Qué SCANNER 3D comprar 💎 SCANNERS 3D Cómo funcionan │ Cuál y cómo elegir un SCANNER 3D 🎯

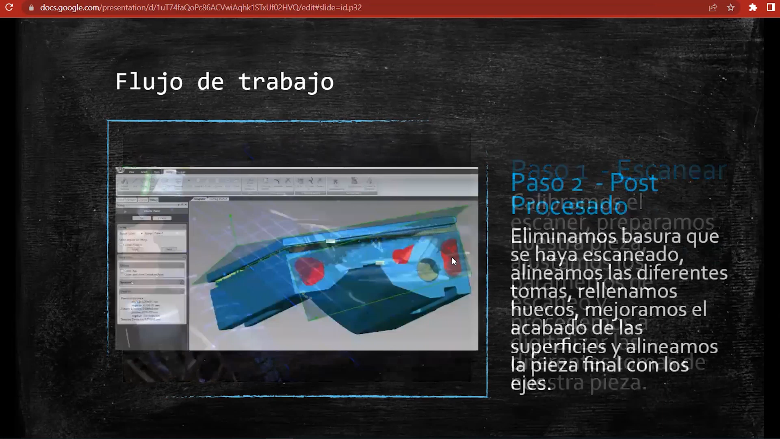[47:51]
La pieza se puede digitalizar en distintas posiciones y después en el mismo software del escáner podemos alinear las diferentes tomas. También tapamos huecos que puedan llegar a tener las piezas.
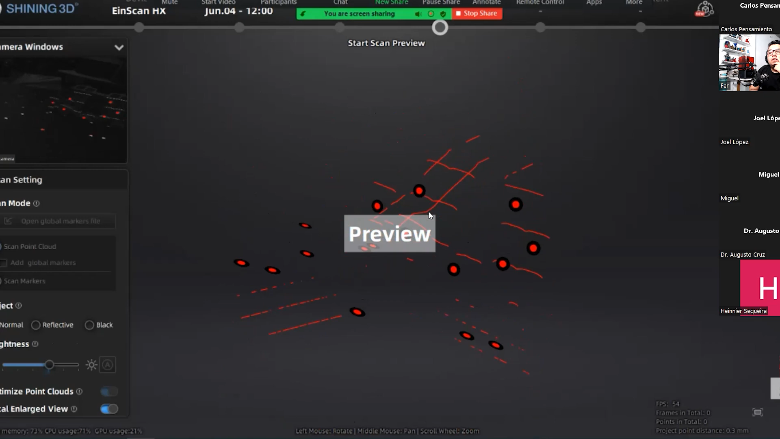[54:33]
Entonces, aquí ya estamos en la interfaz de escaneo. Aquí podemos ajustar brillo si es que no es adecuado para la pieza.
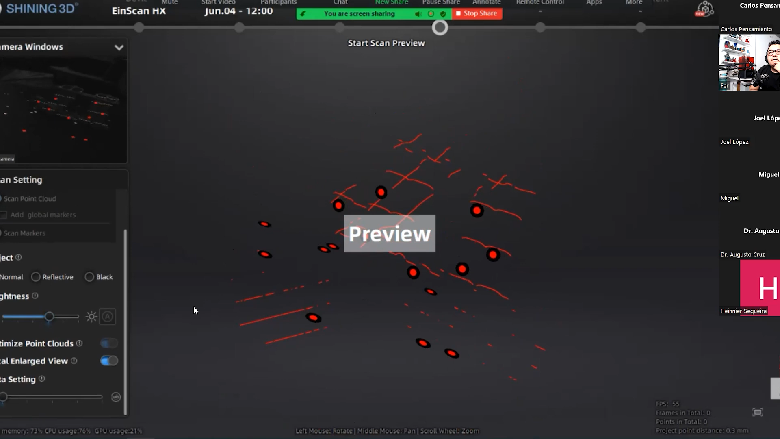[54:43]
Y comenzamos ahí a digitalizar. Acá el software me dice qué tan lejos, qué tan cerca estoy de la pieza.
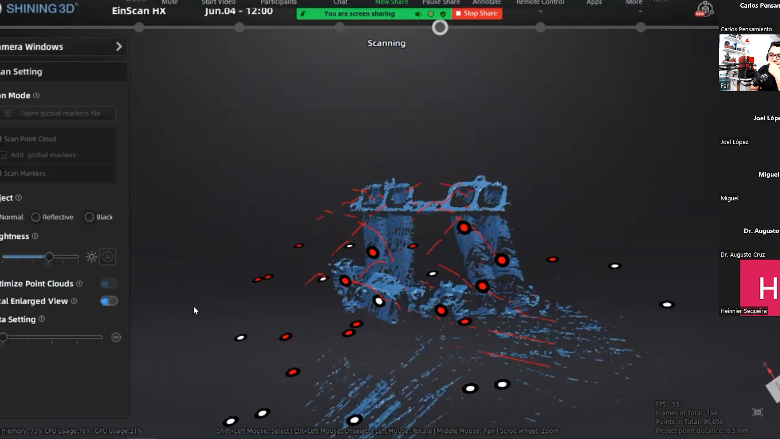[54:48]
Miren, ya puedo comenzar a escanear.
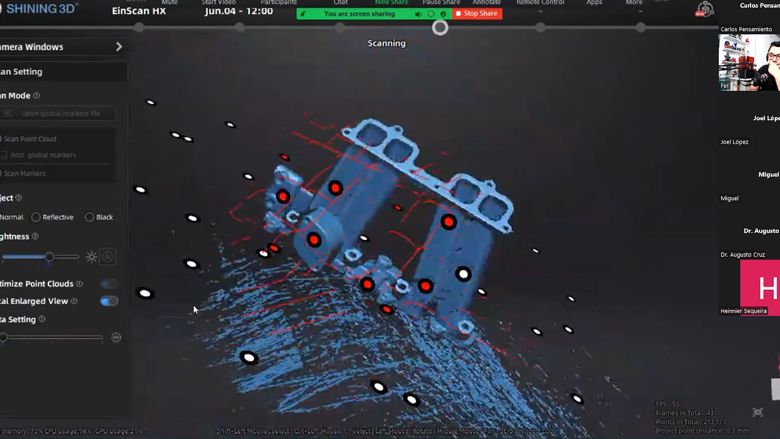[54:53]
Pues estoy moviendo aquí el escáner muy rápido y no se pierde. No tiene ningún problema. Ahí nos movemos lento.
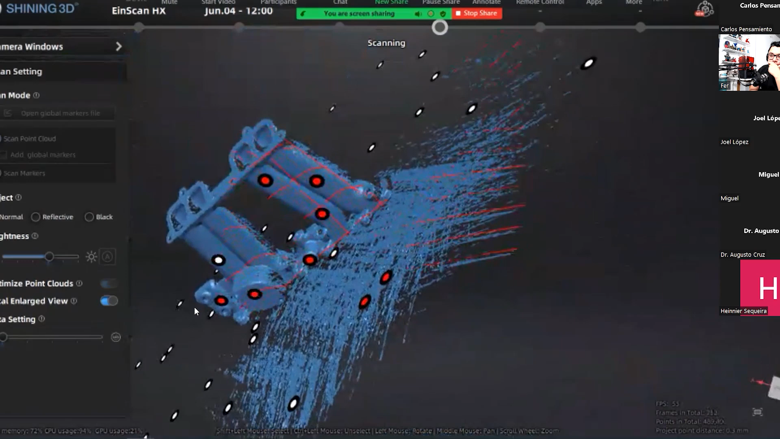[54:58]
Vamos pasando alrededor de toda la pieza.
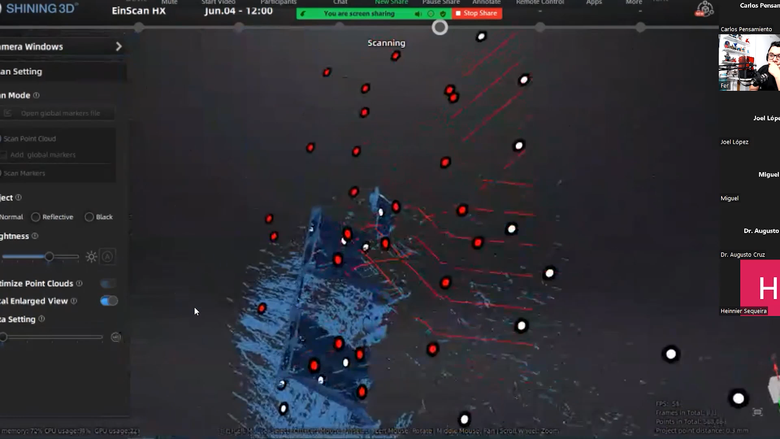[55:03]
Como es un escáner láser, tenemos que hacer que todo, que las líneas láser para la toma de la pieza. No puede haber ninguna sección en la que no haya pasado las líneas.
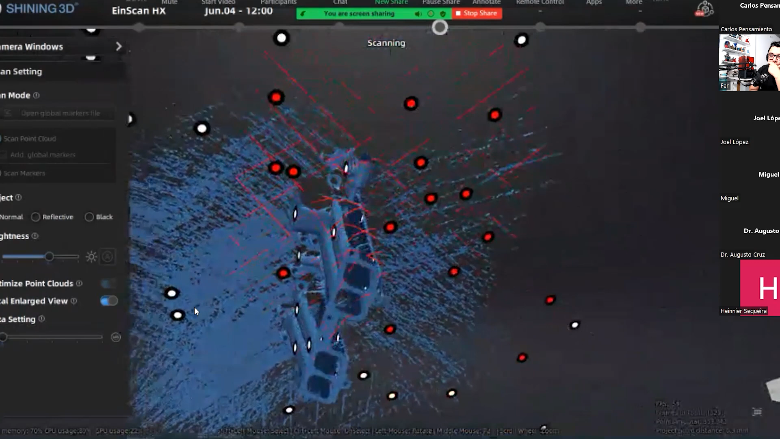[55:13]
Si no, no se va a digitalizar.
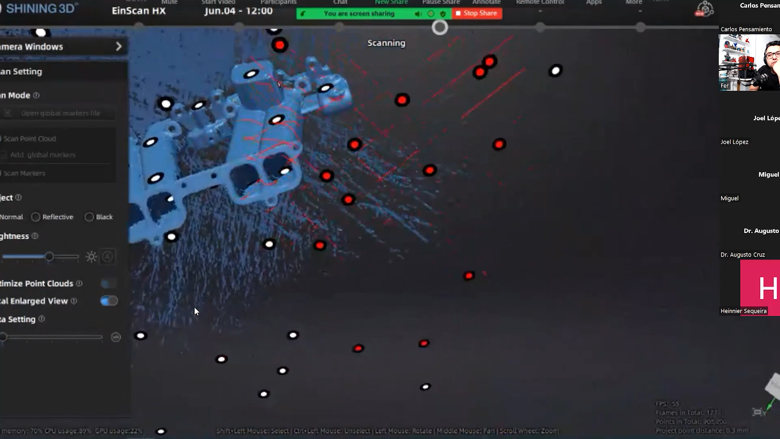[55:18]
El mismo software te va dando indicaciones, ¿no?
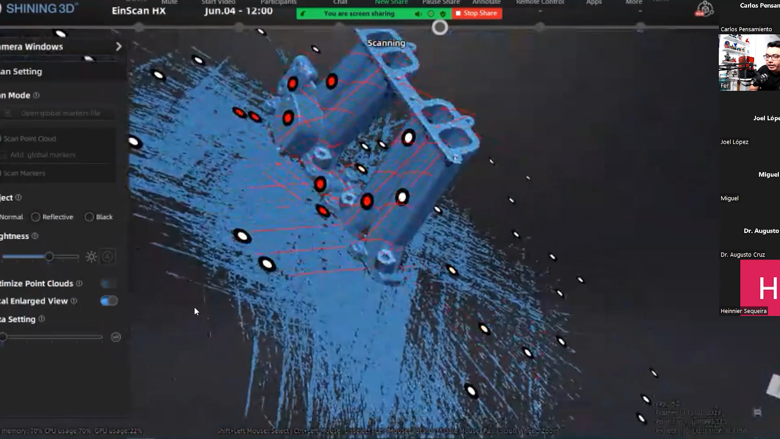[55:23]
En la parte de abajo se notan. Así es.
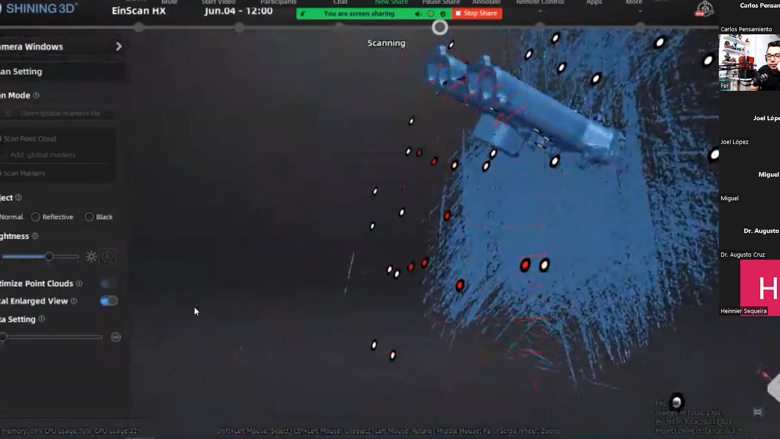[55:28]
Sí, si nos perdemos, ahí nos dice, y del lado izquierdo me dice si estoy muy cerca o muy lejos.
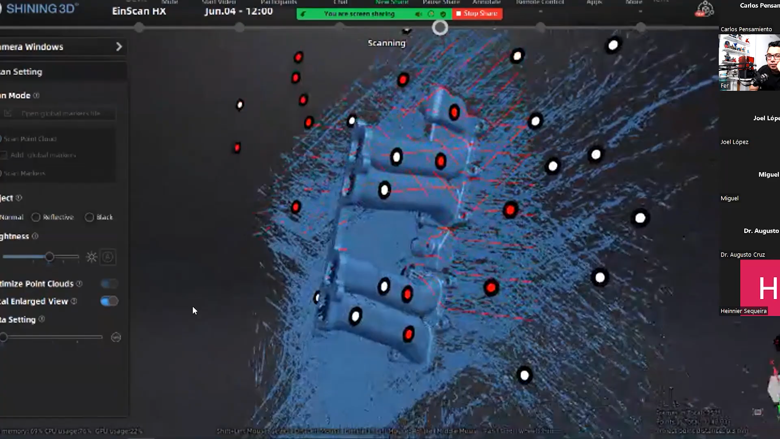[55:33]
Pues ya tengo que prestar atención de cerca de la malla para ver el número.
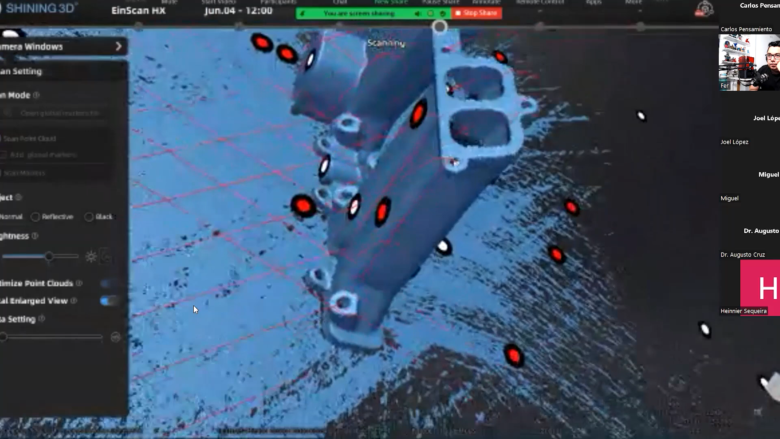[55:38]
Es rapidísimo.
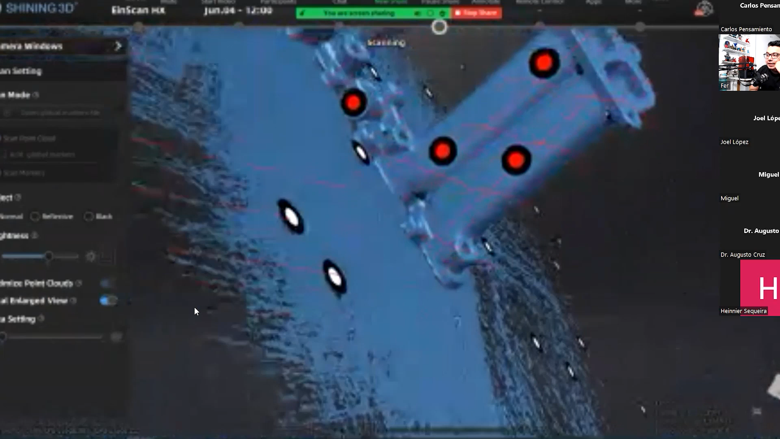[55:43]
Sí, este es, de hecho, sí es de. Hasta eso es un poquito lento. Su hermano mayor es tremendo para la. Lo que respecta a velocidad.
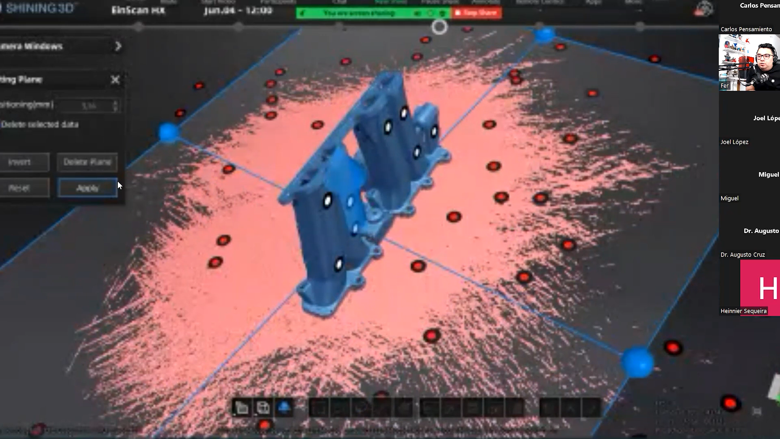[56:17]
Ahí, por ejemplo, no importa que nos llevemos algo de la pieza, ya que lo podemos completar con otra perspectiva.
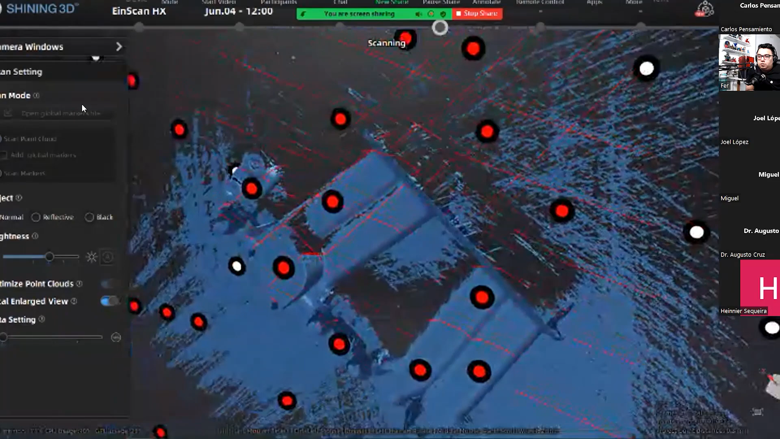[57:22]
Entonces aquí yo moví la pieza en la mesa.
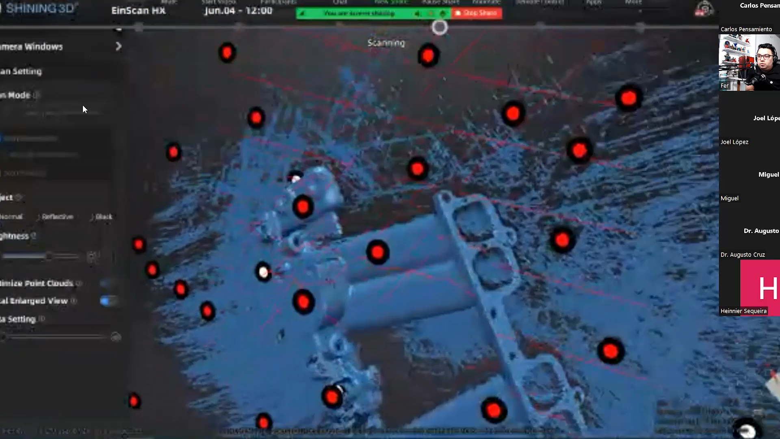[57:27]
El escaneo, este segundo escaneo no va a salir en la misma posición del otro.
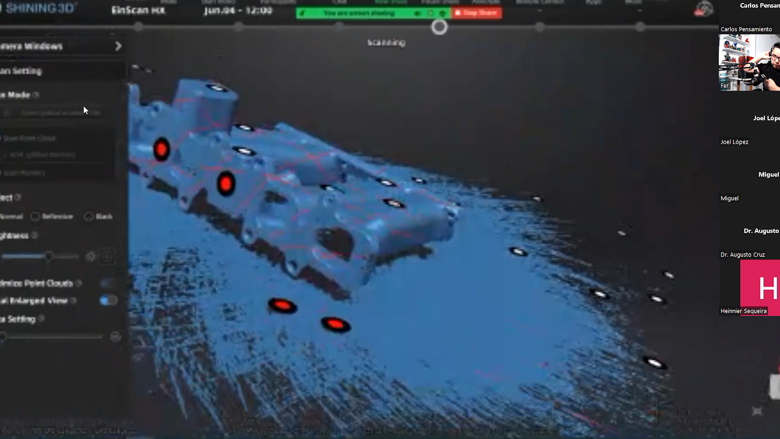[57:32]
Va a salir desalineado. Pero ya con las herramientas que tiene aquí el software podemos alinearlo.
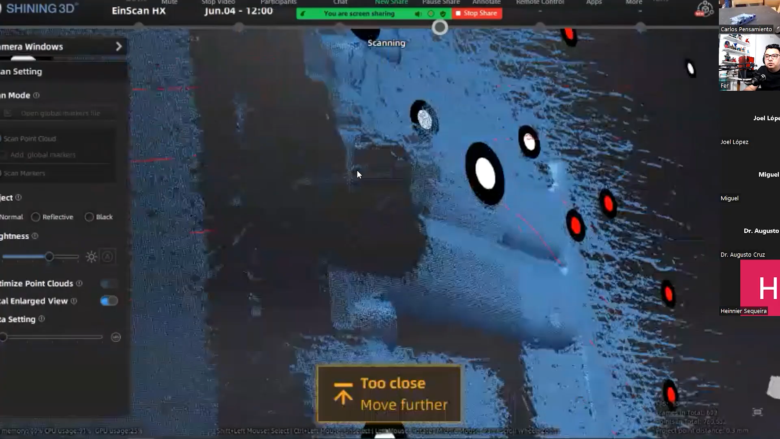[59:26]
Miren, ahí como ven, pues puedo moverlo bastante rápido. El seguimiento es bueno de parte del equipo.
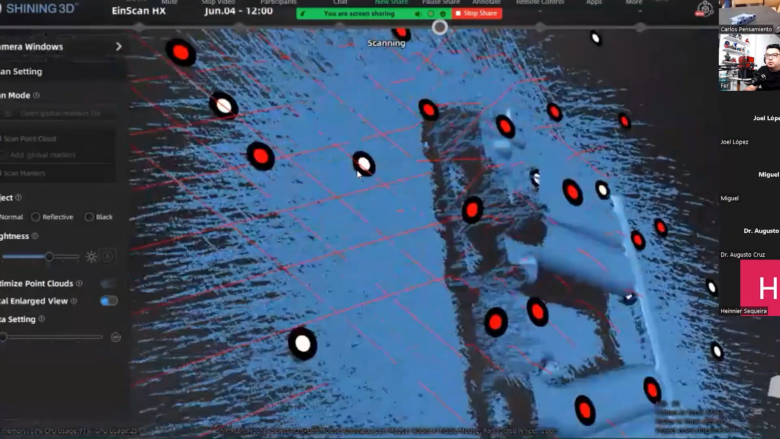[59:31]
Nada más que tengo que escanear un poco lejos del foco de la cámara,
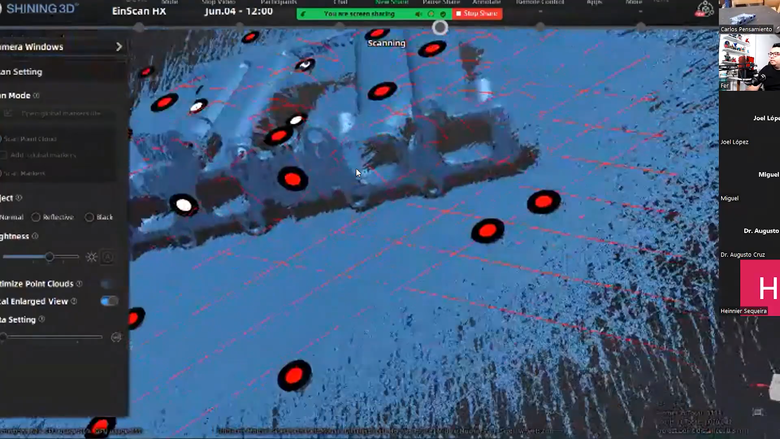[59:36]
porque la distancia de trabajo de este escáner es como medio metro.
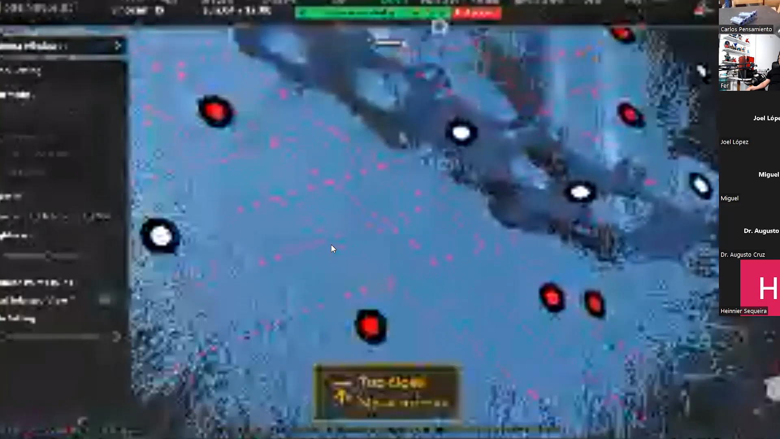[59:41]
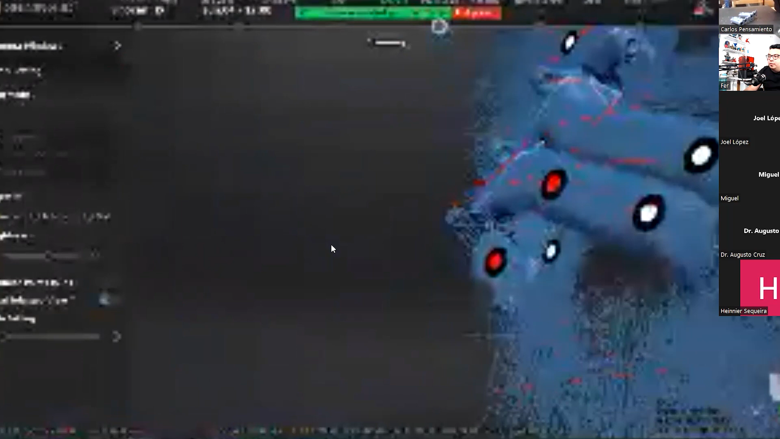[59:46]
Bueno, por ahí podemos ver bastante cómo
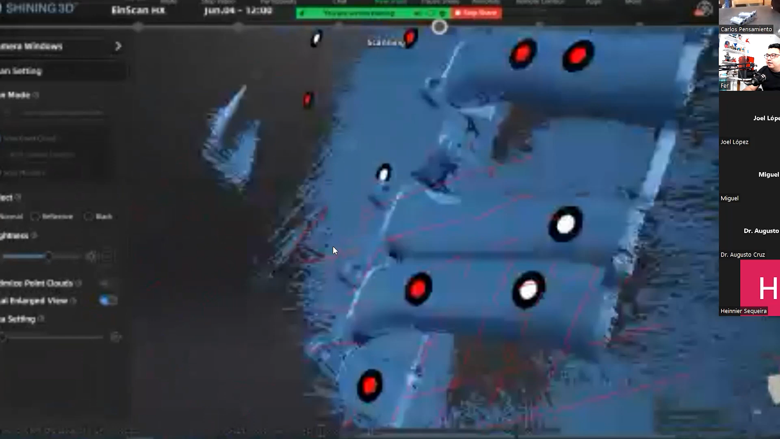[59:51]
la calidad de la imagen se reduce, pero pues es parte también del efecto, ¿no?
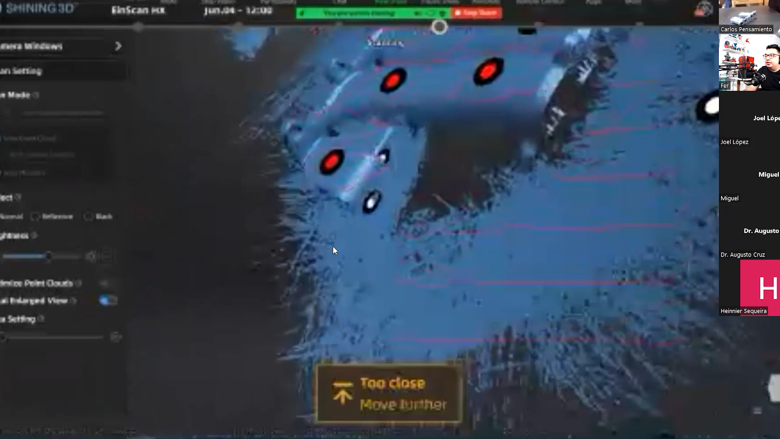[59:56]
Del trabajo que está haciendo el escáner,
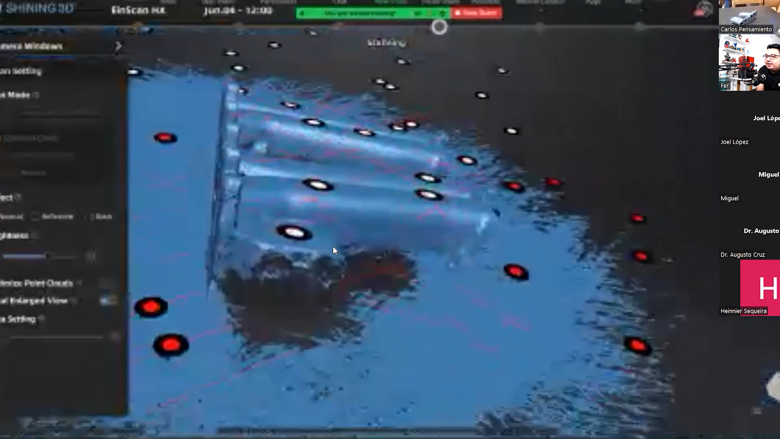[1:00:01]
del trabajo que está haciendo la máquina y de que pues todavía está generando video para poderlo transmitir, pero bueno, aparentemente el software es muy fluido, o sea, no tiene ningún...
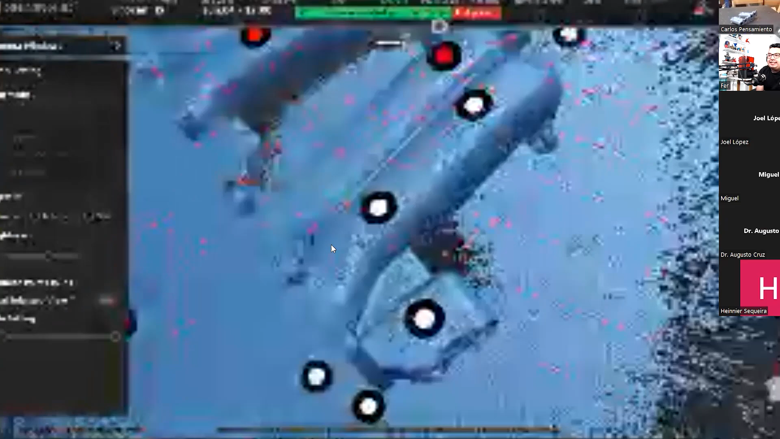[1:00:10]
Internamente está trabajando bien el software, solo nosotros lo estamos viendo muy... muy pixelado, ¿no?
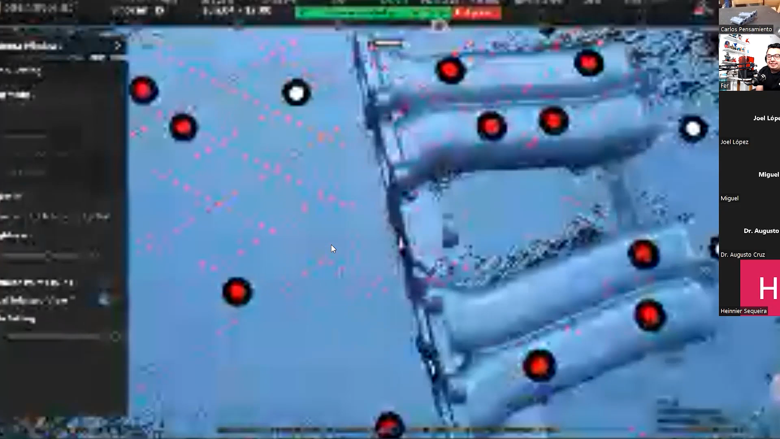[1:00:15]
Pero funciona muy bien. Así es.
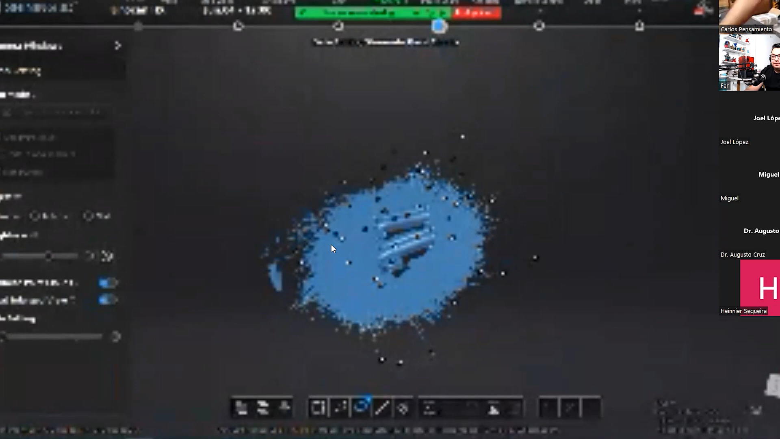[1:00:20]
Ahí ya voy con esta sección también.